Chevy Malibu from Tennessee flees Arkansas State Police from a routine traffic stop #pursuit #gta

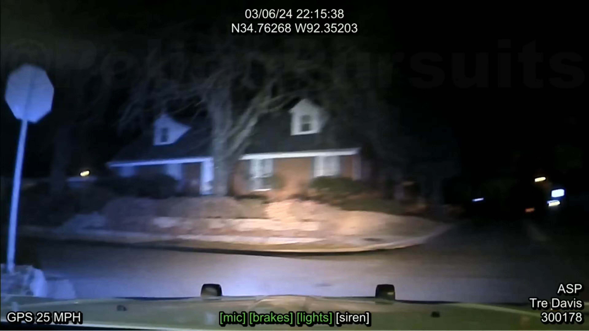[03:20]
Northbound Mellon? Mellon and Hughes, the car's empty. I don't know where we're going.
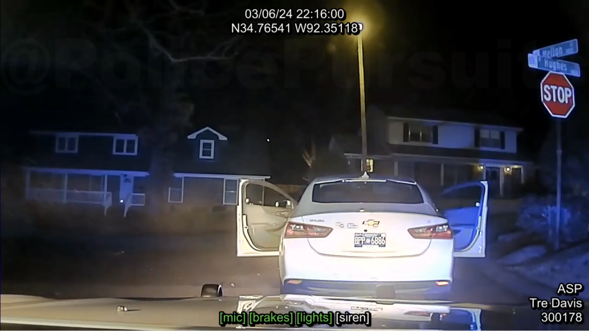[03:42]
Mellon and Hughes, the car's empty.